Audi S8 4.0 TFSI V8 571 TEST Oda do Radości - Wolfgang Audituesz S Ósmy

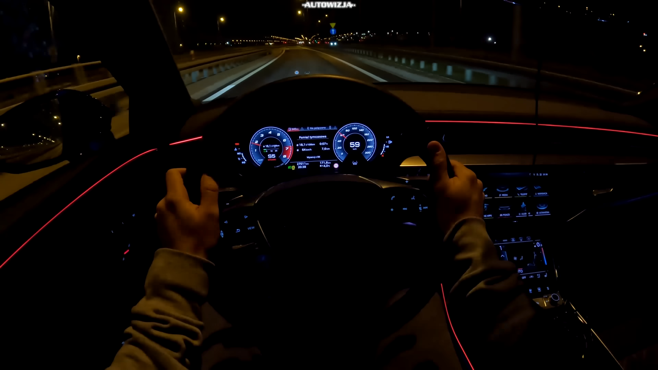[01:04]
Ale muszę przyznać, że jazda w nocy S8 to czysta przyjemność. Strumień światła jest bardzo jasny, bardzo daleki i nie ma mowy, żeby kogoś oślepiał. Ale tak naprawdę nie widzę różnicy względem przedlifta.